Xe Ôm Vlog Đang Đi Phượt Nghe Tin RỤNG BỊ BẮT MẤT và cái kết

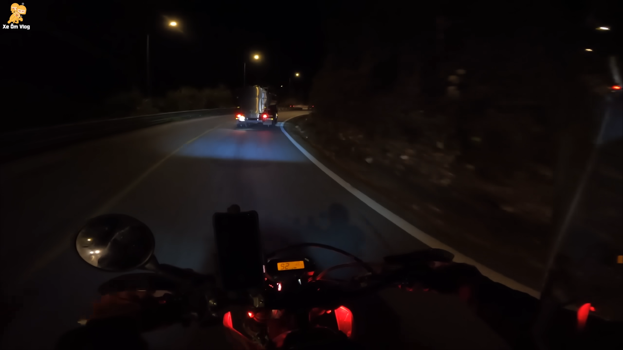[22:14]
Thì an toàn không có nghĩa là không vượt nha, nhưng mà mình vượt trong một cái điều kiện hoàn hảo nhất. Khi mình vượt á thì mình dứt khoát nha. Ví dụ tình huống này nè, mình thấy từ xa là không có người rồi thì mình lên ra vượt luôn. Và khi mà mình muốn vượt á là mình sẽ đi xa cái xe ở phía trước chút để mình còn nhìn thấy tầm nhìn, không có kè sát đít.
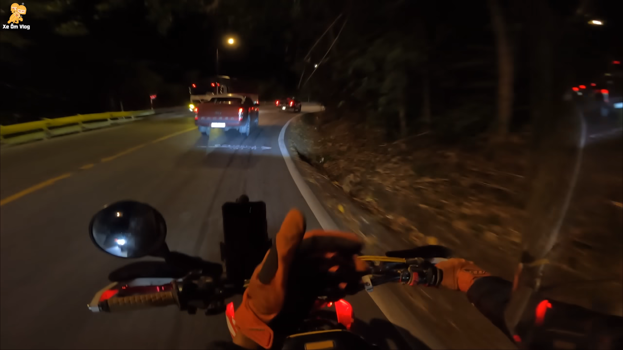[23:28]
nhưng mà sẽ có xác suất một xe nào đó họ chạy từ dưới lên đó. Bây giờ tình huống này mình thấy chắc chắn là sẽ không có xe chạy lên nè, nhưng mà nó đang ở đường cong thì mình chỉ cái tầm nhìn của mình nó đang rất là gần, mình cảm thấy nó không an toàn là mình không vượt. Tại vì kể cả là mình không vượt thì mình vẫn đi được cái tốc độ rất là cao rồi, khoảng 50 rồi, cho nên là không cần phải vội hết. Ở vì tình huống này nhìn xa là thấy không có xe, nhưng mà nó đang ở đường cong là không vượt. Cái tình huống này vượt phải được nè, nhưng mà cái đường mặt đường nó đang ướt, vượt phải thì mình phải lên da cao.